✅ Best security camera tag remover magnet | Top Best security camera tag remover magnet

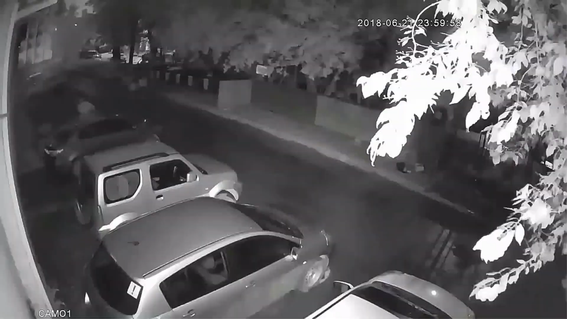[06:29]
Outdoor Camera, Camera IP, Infrared Camera,
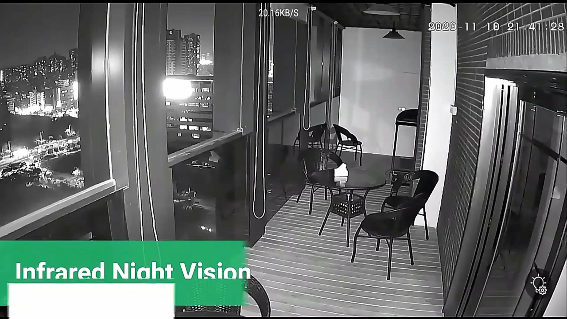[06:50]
the item triggers no alarm support DIY alert voice and alarm bell.
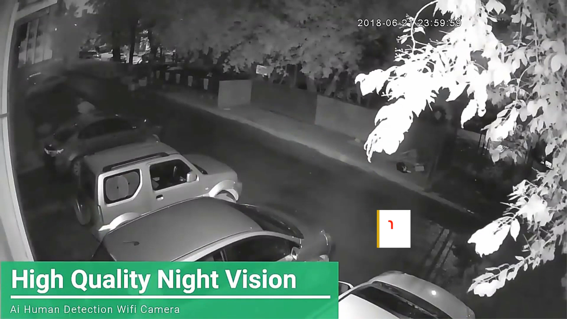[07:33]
Support motion alarm recording, you could just record when it detects movement to save more storage for your SD card and cloud storage supports two ways audio.